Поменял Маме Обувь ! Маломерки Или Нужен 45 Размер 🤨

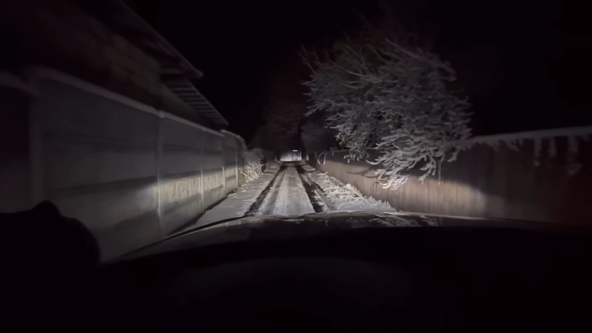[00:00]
Добрий вечір всім. Боже, у нас на Ігрені як в сказки. Гляньте, як класно. Дерев'я, в снігу всі. Клас. Везу мамі Угі. Поміняв розмір.